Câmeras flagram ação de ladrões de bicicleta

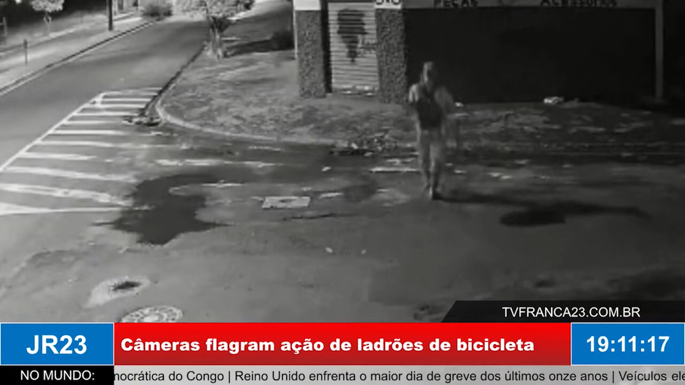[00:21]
O que aconteceu? Na cara grande, né, Samuel Cintra? Câmeras de segurança flagraram uma dupla furtando duas bicicletas de uma casa na Avenida Ademar Pereira de Barros, no Jardim Brasilândia durante a madrugada desta quarta-feira aqui na cidade de Franca As imagens não mostram, mas eles conseguem arrebentar a cerca elétrica pular o muro e entrar no imóvel Em seguida,